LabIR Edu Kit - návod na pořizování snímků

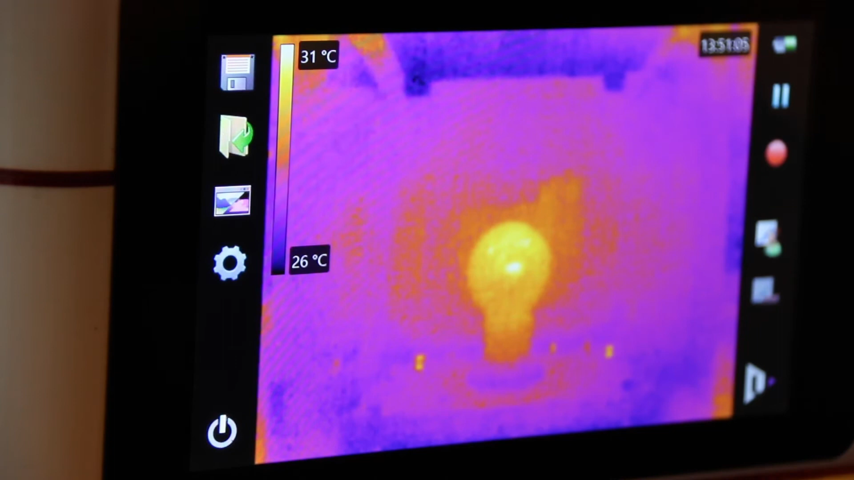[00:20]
On screen: scale top 31°C, scale bottom 26°C
Chvilinku to trvá, je tam prodleva, tak pokud byste, váš děj byl dynamíčtější, tak je lepší. Před tím, než ukládáte obrázek, zmáčknout ikonu pauza. V ten okamžik se vám obrázek zastaví a vy víte přesně, co budete ukládat.